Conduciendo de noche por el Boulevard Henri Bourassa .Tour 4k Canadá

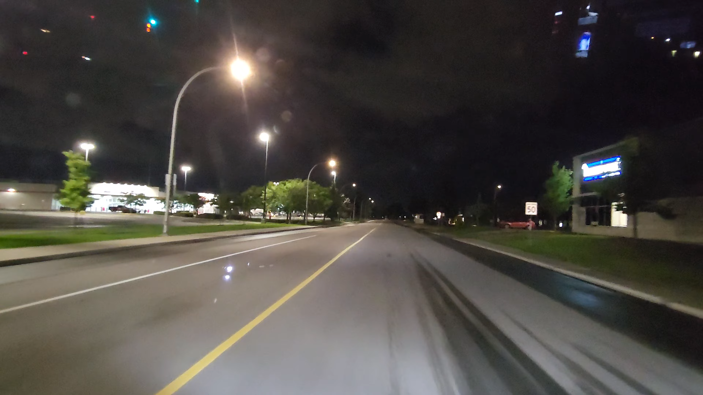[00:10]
bulevar tengo el cosco aquí tengo un cosco no hay nadie ahora por supuesto de tarde en la noche ando por la parte de atrás de montreal norte esto es pegado al barrio de de san leonard y también a galería de anju bueno me voy por aquí porque porque no hay semáforo en gran parte de este lugar y puedo ir más rápido claro más rápido con
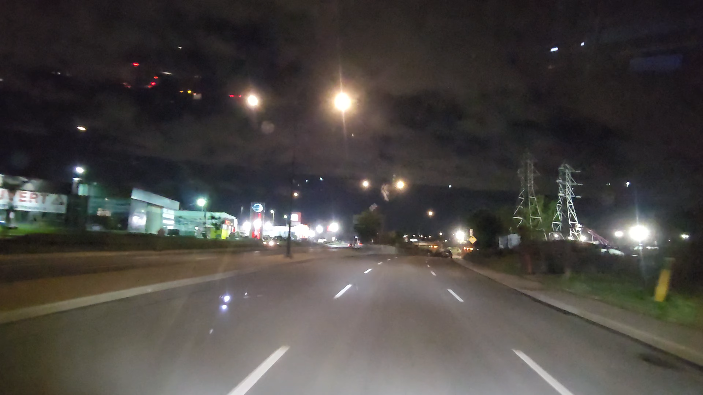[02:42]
como se ve aquí lo que hay el concesionario de coche por esta zona donde voy ahora toyota nissan yunday
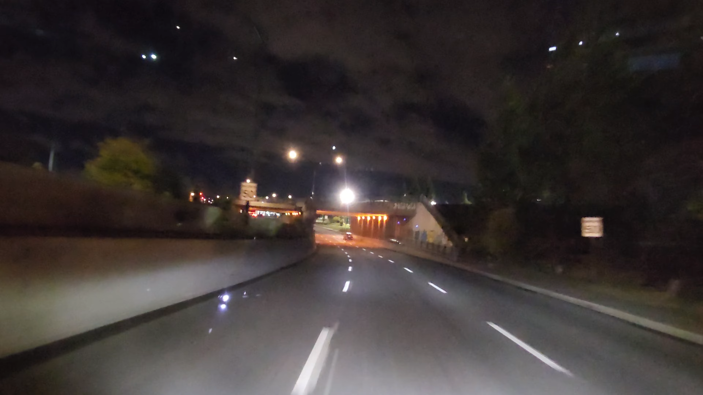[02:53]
honda yo sé que a guedalias siempre me vive preguntando por los coches o me hace comentarios de coche aquí llegamos al toyota dale vía libre che che que viene pidiendo pista que te parece muchachita aquí me fui para el lado izquierdo voy por henry buraza así que voy a grabarle un pedacito por aquí hasta cerca de mi casa también la capacidad que
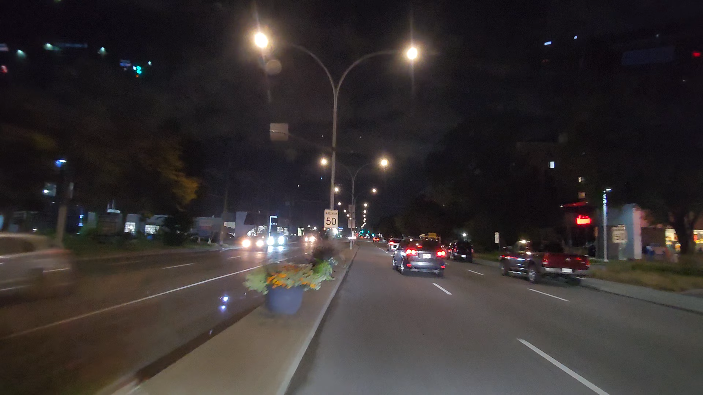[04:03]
a ver cómo se ve de noche este no quiso quedarse detrás de mí me pasó por el lado y se mandó y ahora voy yo le voy a caer atrás pero bueno aquí la velocidad de 50 así que no me puedo hacer el logo de todas formas y ahora son las 9 de la noche 9 de la noche temperatura 8 grados 8 10 grados 8 10 grados por ahí está la temperatura no le digo un un alrededor un más o menos porque
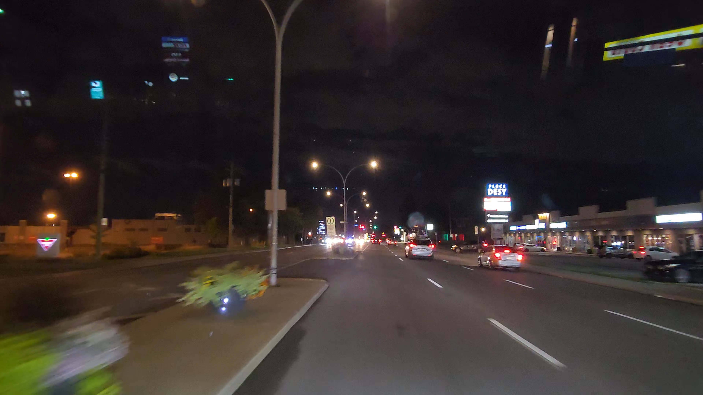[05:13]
en riguraza super c walmart wiener dolorama farmacia clínica aquí hay de todo papá por eso que siempre le digo si se consigue un alquiler cerca de la plaza en riguraza están cerca de las cosas que necesitan para la casa y no tienen que pasar mucho tiempo
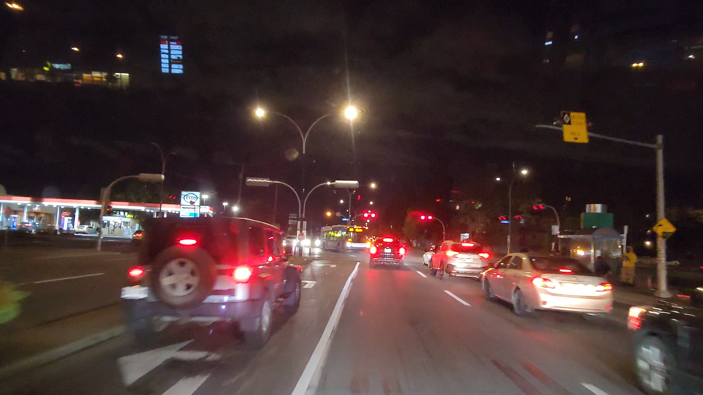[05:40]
fuera esperando el autobús o caminando en donde si no donde si no papá llegué a la cordel esto se llama la cordel muévete papá que yo voy detrás así como se ve de noche seguro que de noche ustedes no pueden ver muchas cosas pero bueno que vean cómo se ve también el panorama de noche en el centro de la ciudad seguro que diferente pero bueno yo estoy del centro de la ciudad
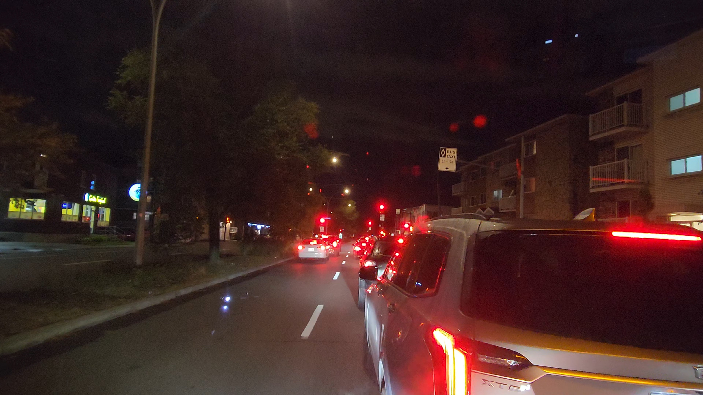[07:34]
ahora ya en la próxima luz mis amigos les voy a estar terminando este videíto fue un videíto de noche rápido hay poco tráfico al haber poco tráfico pues es más fácil moverme por acá ¿ok?